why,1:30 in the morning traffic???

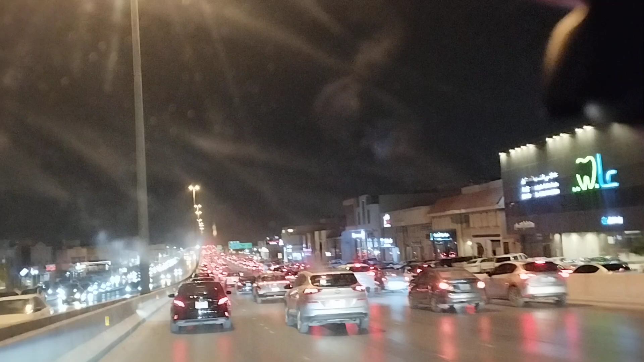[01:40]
ang oras ngayon is 1:35. Yung galing sa Estraha, guys, galing sa Estraha, umuwi na sila. Yun, traffic.